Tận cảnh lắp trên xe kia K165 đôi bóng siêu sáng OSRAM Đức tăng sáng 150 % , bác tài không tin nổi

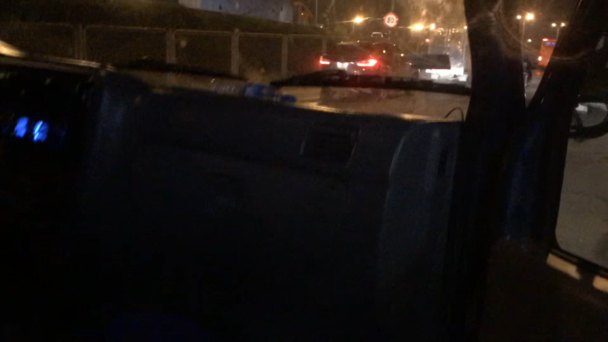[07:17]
Đây các bác nhìn này Các bác nhìn thấy led chưa Đây mình sẽ đá pha cốt này
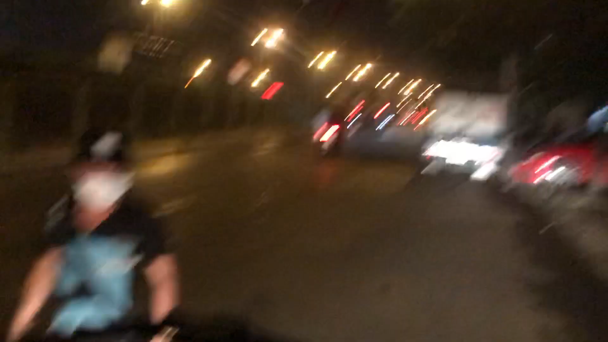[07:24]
Đá pha cốt cho anh em xem này
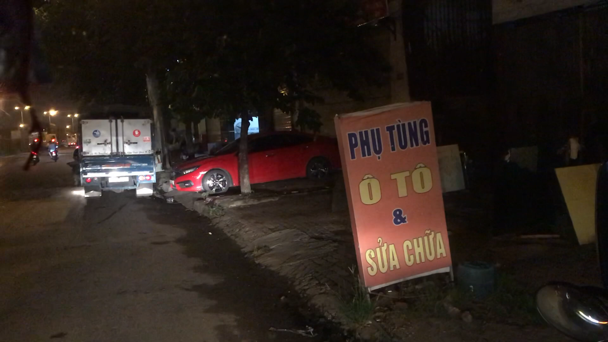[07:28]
Đây Cốt pha này
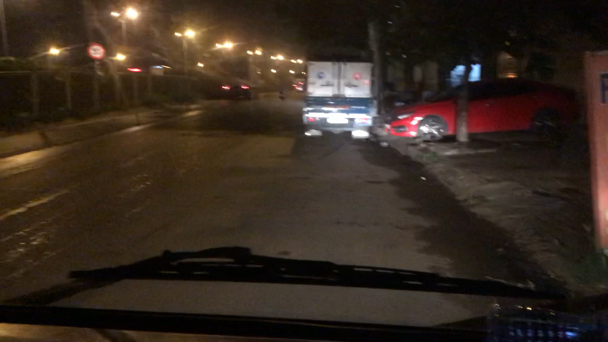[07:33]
Đấy Hiện tại đường các bác thấy chưa Đây đèn cao áp Vẫn còn đầy đường nhá Là sáng như này rồi đúng không Đấy Đèn cao áp vẫn còn đầy đường Sáng như này rồi Chứ không phải nói đến chuyện đèn tối nữa Nếu mà review buổi tối Thì các bác sẽ bảo là chém
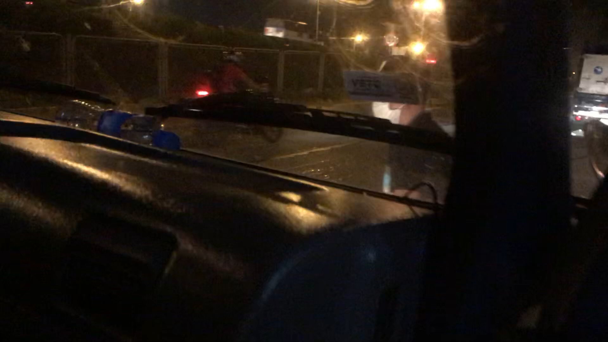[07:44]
gió Nhưng mà đây đèn cao áp Đang sáng trưng luôn Và ánh sáng nó được như thế này Bắt đường kinh khủng luôn